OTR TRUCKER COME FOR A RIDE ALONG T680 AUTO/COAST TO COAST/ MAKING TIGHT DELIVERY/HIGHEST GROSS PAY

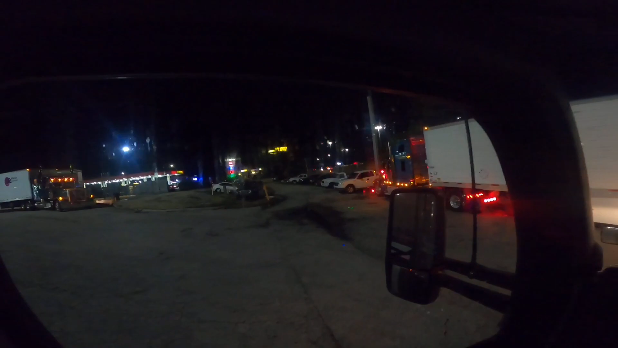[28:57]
But, so, yeah, we're buzzing the damn U-turn right now.
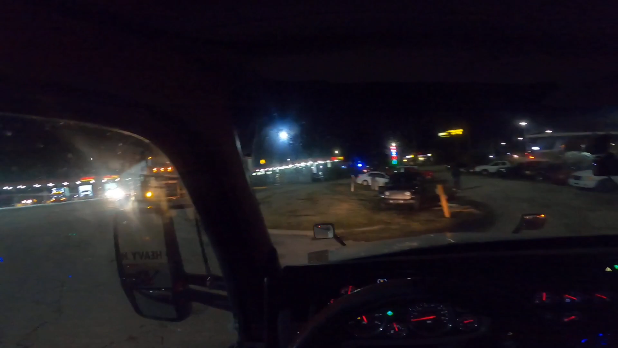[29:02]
That man don't even look trustworthy to me. U-damn U-turn right now, bro. Let's go. We're trying to get it how I live, boy. So, 71 miles to go, like I said, to Orlando. And then after that, man. After that, I'm either going to find a love or a TA. I'm going to prefer to find a TA, man.
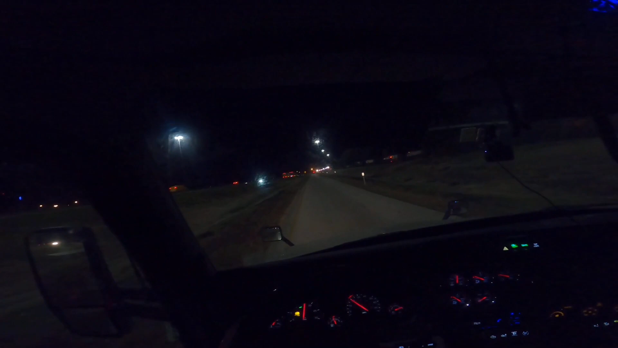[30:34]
How you doing, y'all? We're back at it again. See, that's where I almost turned right there. Heck no. I'm glad I didn't. Because I don't even know where that road ends up, to be honest. Yes, sir. The rest of the world is waking up.